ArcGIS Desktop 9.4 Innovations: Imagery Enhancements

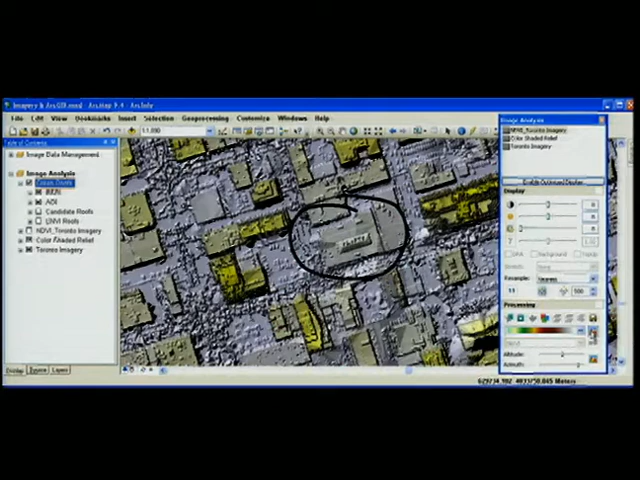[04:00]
Image Analysis Workstation, as a second element of our strategy, provides a baseline for imagery exploitation and serves as a foundation for adding new imagery functionality. Now, remember the building with the vegetation on the roof?